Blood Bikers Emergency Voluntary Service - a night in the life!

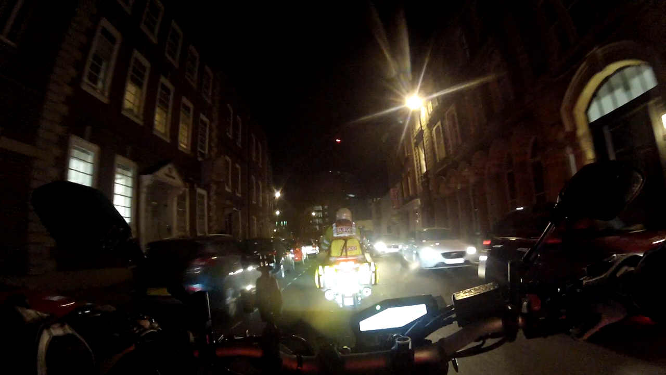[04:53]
It's quite dark, so inevitably the GoPro doesn't quite work as well,